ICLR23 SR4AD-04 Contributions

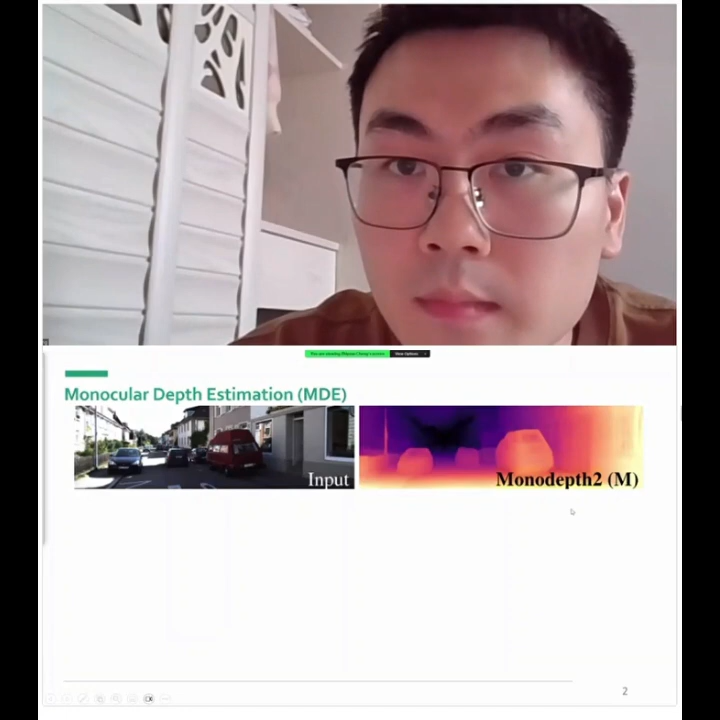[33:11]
this technique predicts the per-pixel distance between an object and the camera using single RGB image input enabling the projection from a 2D image to a 3D space molecular data estimation has numerous applications
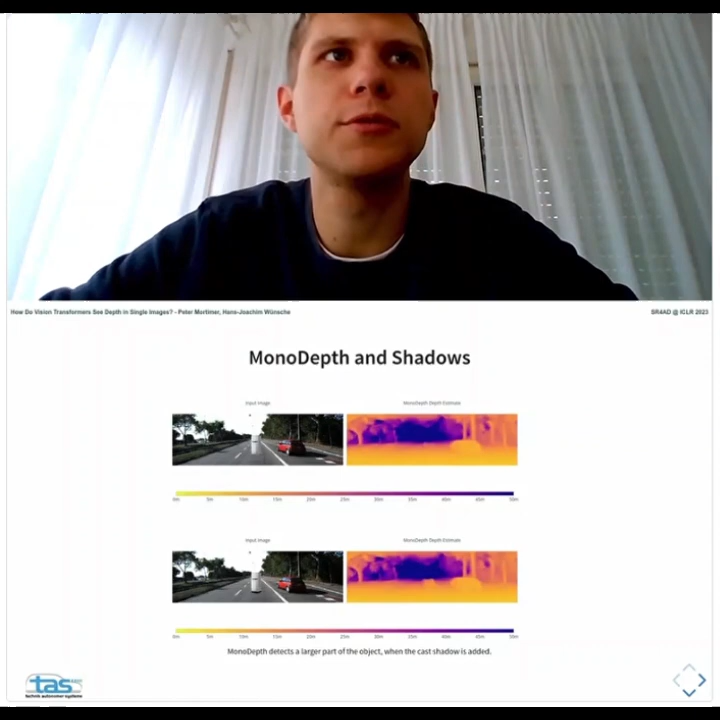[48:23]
we can observe the difference in monodub's obstacle recognition performance if the drop shadow is added to the object or not here again we have an interactive visualization where we can